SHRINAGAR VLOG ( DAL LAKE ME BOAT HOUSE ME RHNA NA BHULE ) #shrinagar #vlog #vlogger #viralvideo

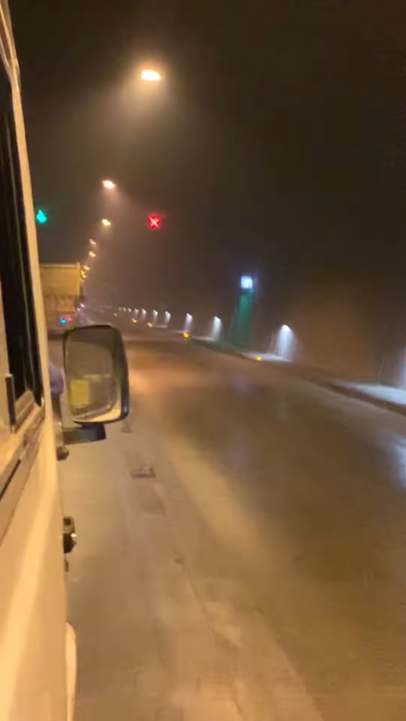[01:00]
यह दुख काया नहीं जा रहा भईया हम कम सब 20 मिनट से स्टनल के निपने चले जा रहे हैं और दिन में भी हमें रात बिखने पड़ रही है यह दुख काया नहीं जा रहा भईया कब जाएगा यह दुख